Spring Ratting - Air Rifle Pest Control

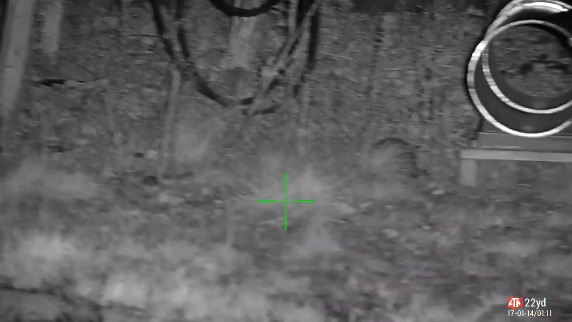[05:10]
this is the main storage area on the arable farm a lot of pallets some machinery lots of other bits and
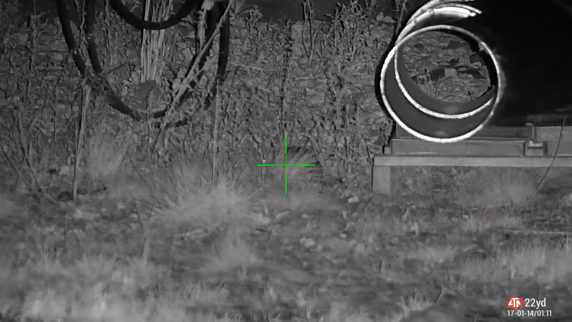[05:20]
pieces perfect little nesting spots gives them some overhead cover protect them from predators such as
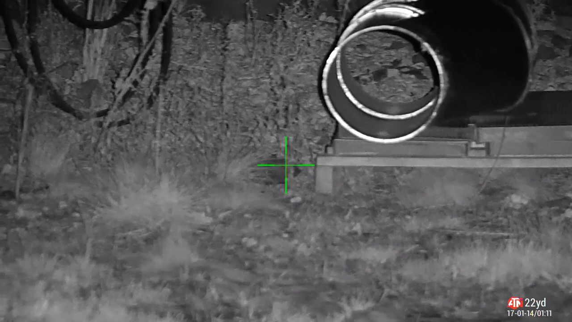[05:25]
owls etc and maybe even foxes and then they're buried down under the ground
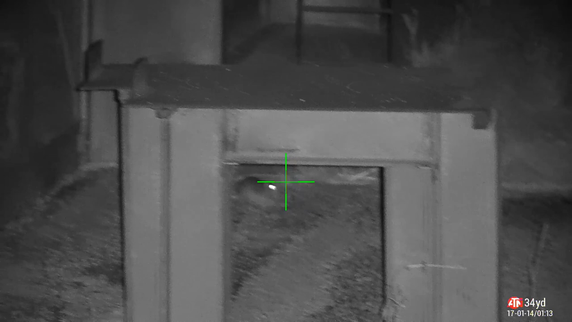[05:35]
there's a lot of spill going around which is why they're coming in from the fields
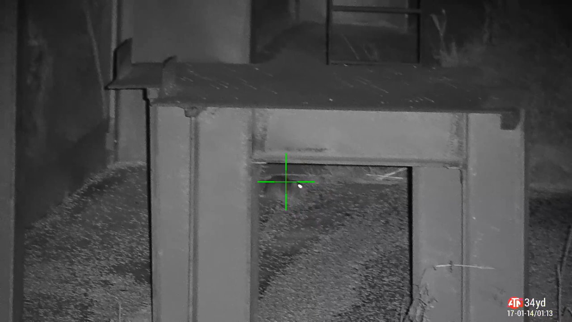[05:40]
it's just a free for all not sure on a headshot so we'll go for high body shot
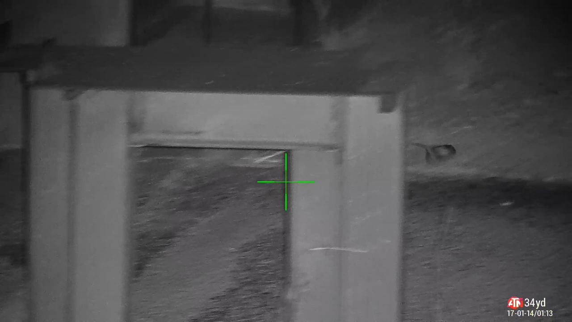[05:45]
just as good a kill runs straight off expires bleeds out and toes up
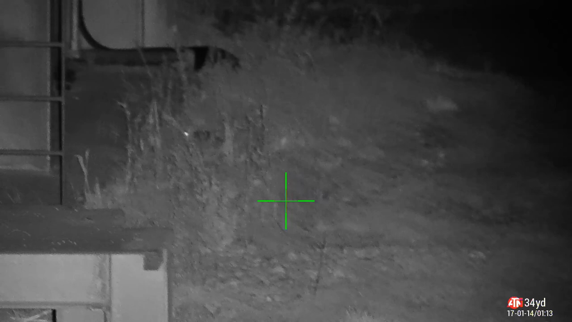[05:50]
not a bad size either actually
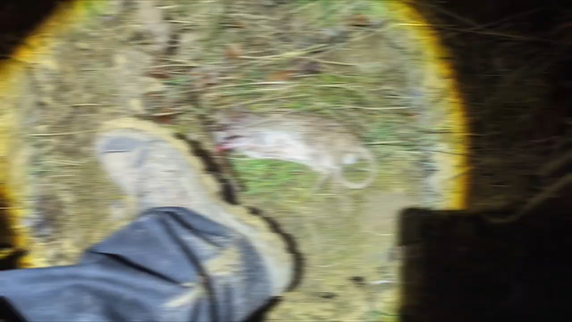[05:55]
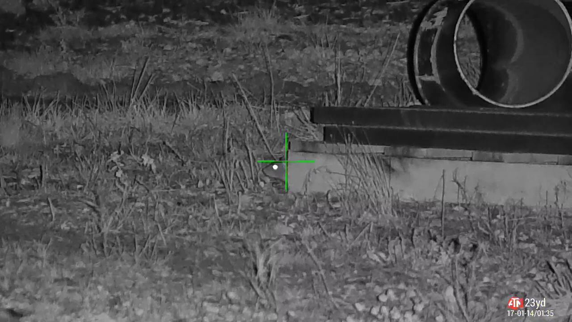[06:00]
back to the main storage area this is one of my favorite shots good
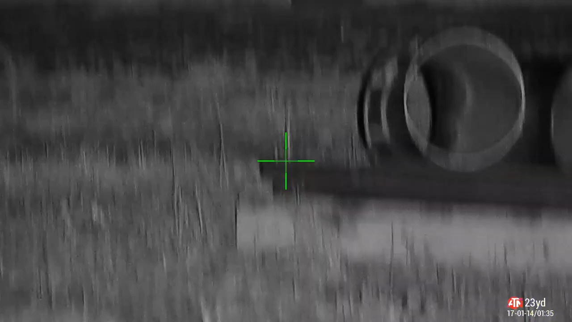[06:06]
solid headshot there landed hard watch this
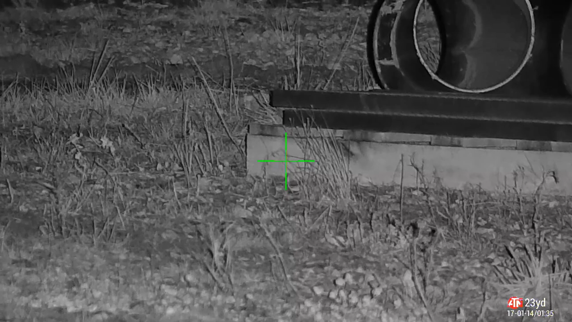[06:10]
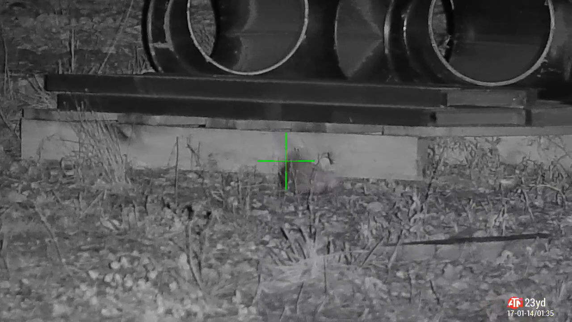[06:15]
it really wants people to know he's dying watch the rats run off in the background
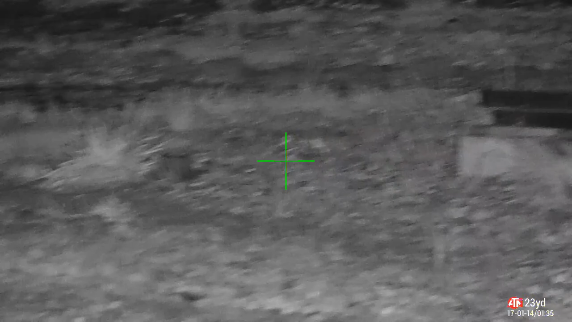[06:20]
he scared them off hasn't he now the helicopter tail that you're seeing the spinning of the tail and the back legs kicking out that is a nervous reaction to the brain death that's called disinhibition
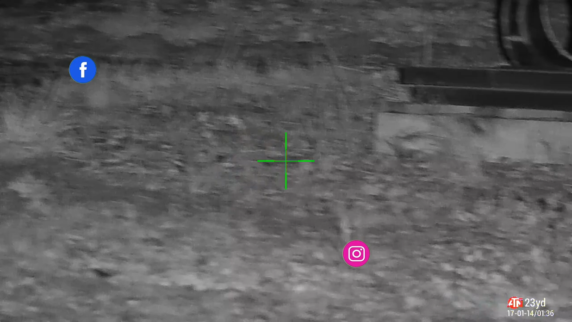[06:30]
that rat is dead this is the nerves firing which is actually kicking and propelling them about
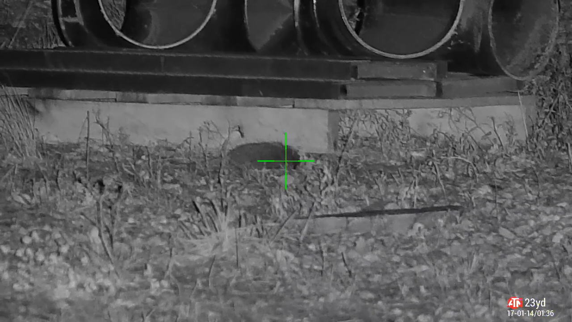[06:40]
i think the second shock will stay through the spine so that kills everything dead